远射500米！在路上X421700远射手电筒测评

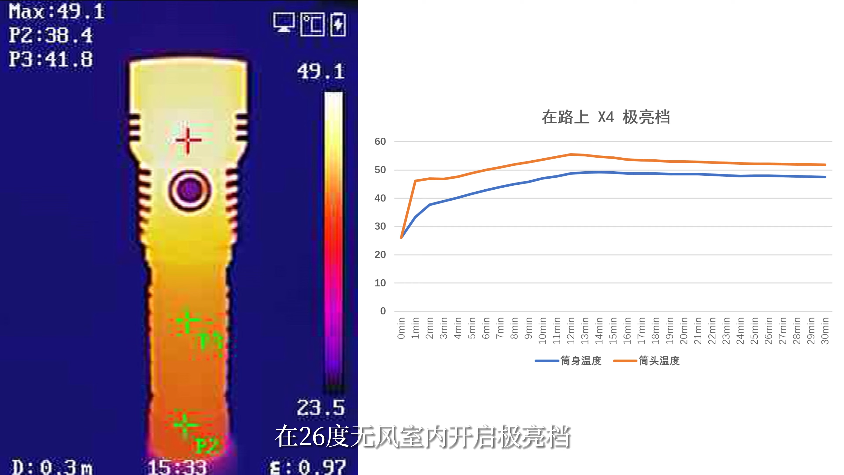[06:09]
转发 打赏支持明镜与点栏目而捅升温度一直在50度左右总的来说相对发热还是比较高的所以在使用时需要注意温度